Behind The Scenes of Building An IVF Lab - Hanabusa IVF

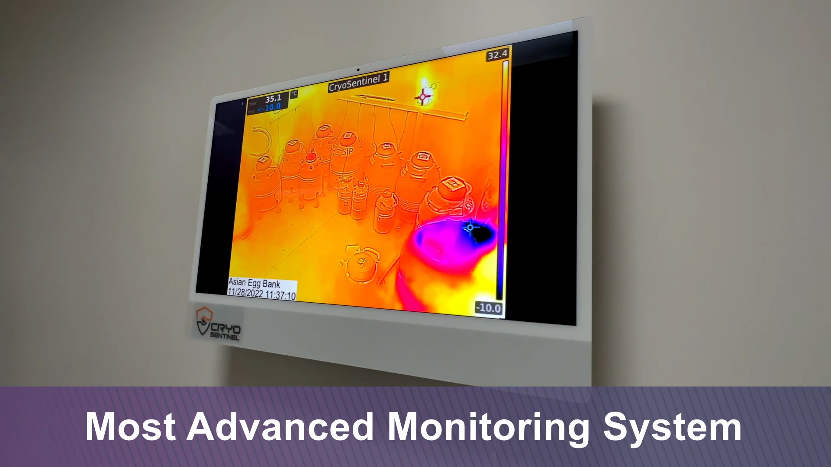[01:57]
We have the most advanced monitoring system for this special storage area.